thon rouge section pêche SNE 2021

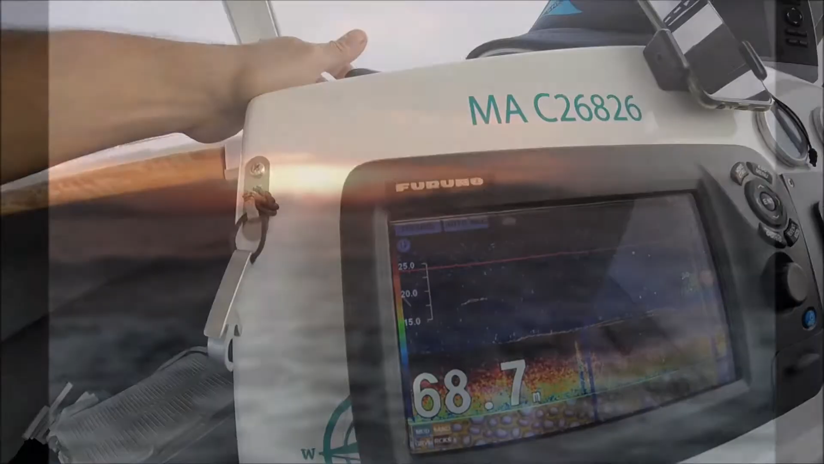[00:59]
Écho là, ici là on le voit bien,
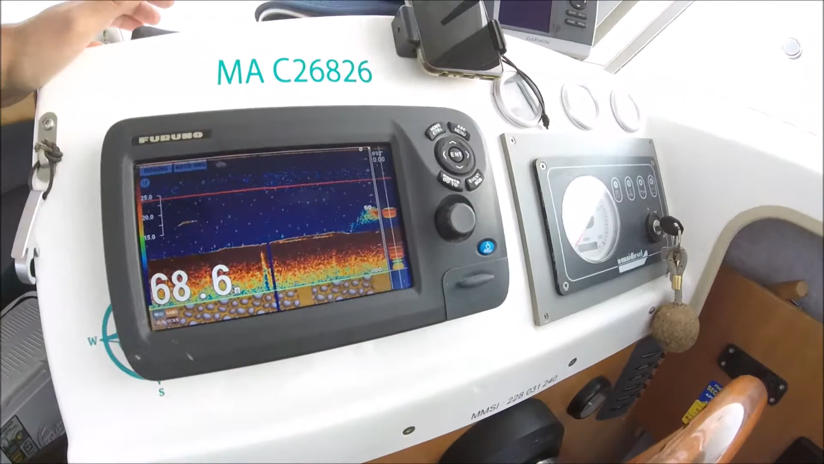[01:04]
là un peu du fourrage en pagaille aussi, ils suivent le fourrage.